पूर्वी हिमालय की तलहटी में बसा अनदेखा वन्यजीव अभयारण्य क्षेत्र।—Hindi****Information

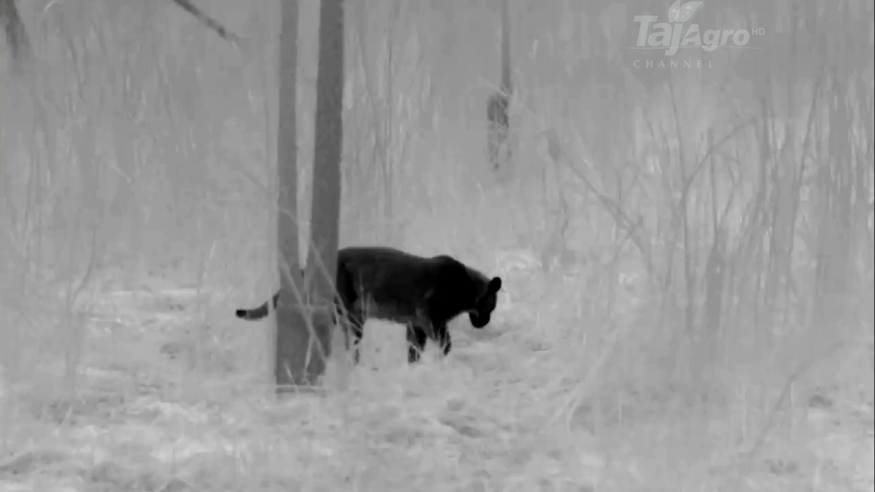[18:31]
रात के अंधेरे में इसकी काली खाल इसे पूरी तरह छिपाए रखती है।